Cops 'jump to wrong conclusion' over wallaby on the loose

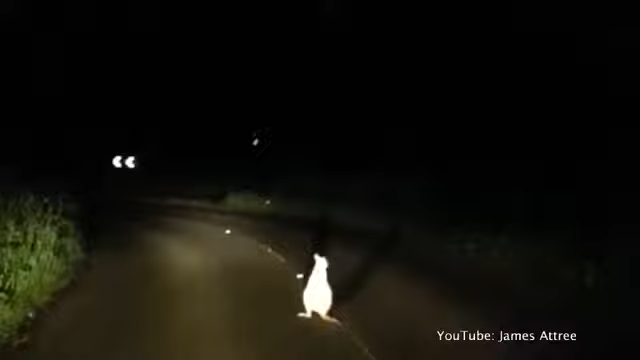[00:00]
No, but it looks like a huge rat. Is that a kangaroo? I know it's that one, isn't it?
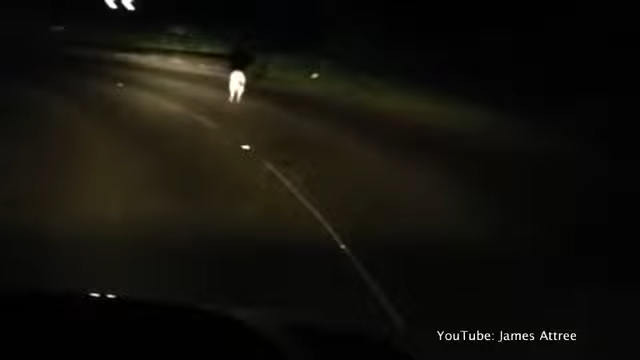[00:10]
Here, Joey. Is that an actual kangaroo? In the dark, I can't see.